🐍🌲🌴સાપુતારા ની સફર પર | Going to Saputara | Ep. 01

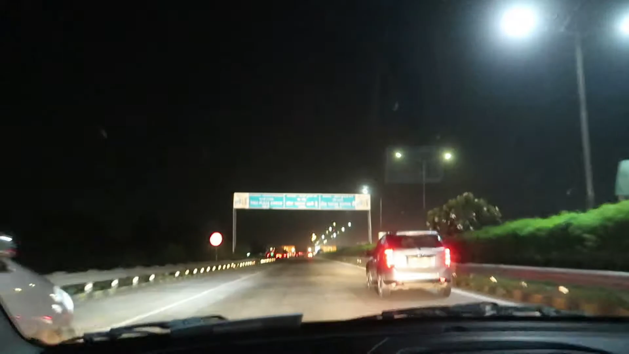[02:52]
सो यहाँ पर आ गया है टोल प्लाजा अहमदाबाद वडोदरा हाईवे का। अभी जस्ट नवरात्रि खत्म हुई है और थोड़ी थोड़ी छुट्टियाँ भी हमारे पास पड़ी थी, तो हमने सोचा कि कहीं घूम के आते हैं।
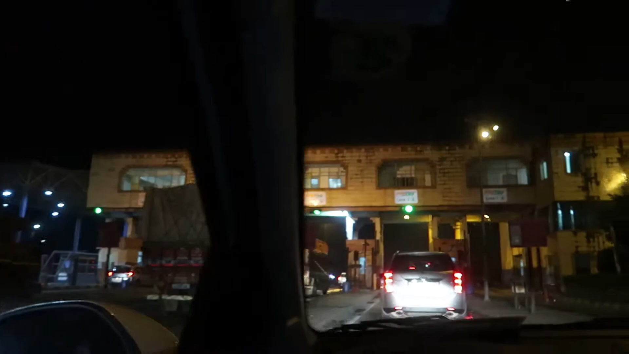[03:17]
तो अभी हम आ गए हैं टोल प्लाजा पर।
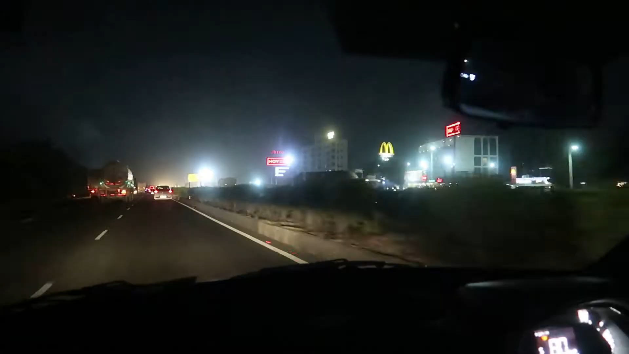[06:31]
तो अभी हमने भरूच में एंट्री ले ली है, और आप राइट साइड में देख सकते हो काफी सारे होटल्स आना शुरू हो गए हैं।